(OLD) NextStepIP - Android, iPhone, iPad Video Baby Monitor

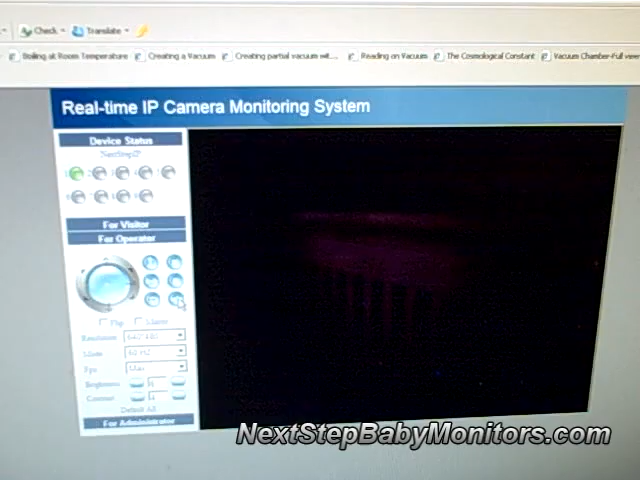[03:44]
Now, here's the night vision. This is a pitch black room, and we're going to turn on the night vision. There you go. If you were to walk into this room, it would still be pitch black to your eyes. This is invisible infrared. And just a neat feature, you're actually able to toggle on and off the infrared lights,
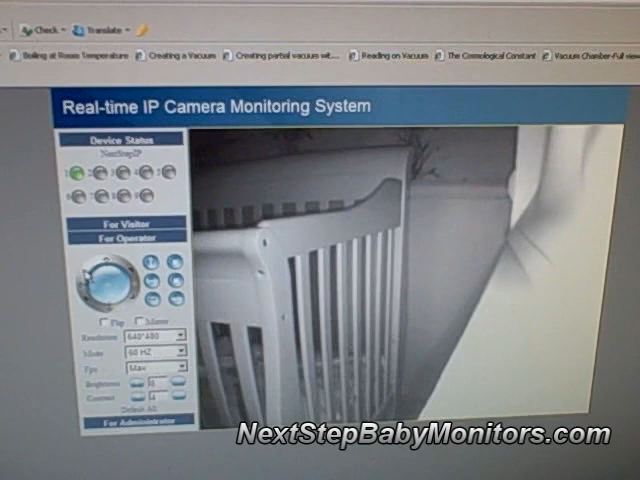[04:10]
the night vision mode remotely from the browser. And also on the Android, you have those on and off buttons for the night vision. So we're just going to continue to pan and tilt around here in the pitch dark room, just to give you an idea of what the camera looks like and how the pan and tilt controls work.